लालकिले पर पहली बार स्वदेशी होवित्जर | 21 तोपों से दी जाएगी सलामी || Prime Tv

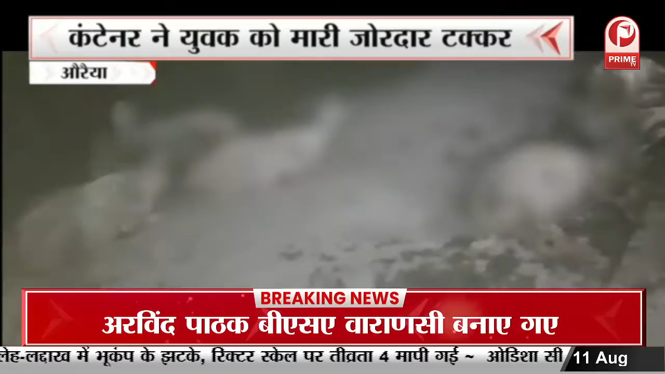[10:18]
खबर हो रही है केरवा कटरा के ग्राम गुलालपुर की है, जहां कंटेनर ने एक युवक को जोरदार टक्कर मार दी और भेड़ बकरियों के ऊपर कंटेनर चढ़ाते हुए निकल गया।